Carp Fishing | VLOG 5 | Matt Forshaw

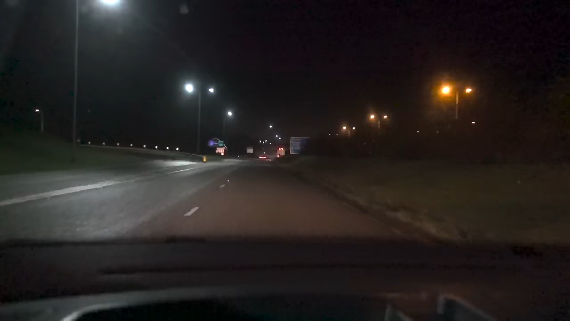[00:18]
Literally travelled through the night, left the house at 12 o'clock last night,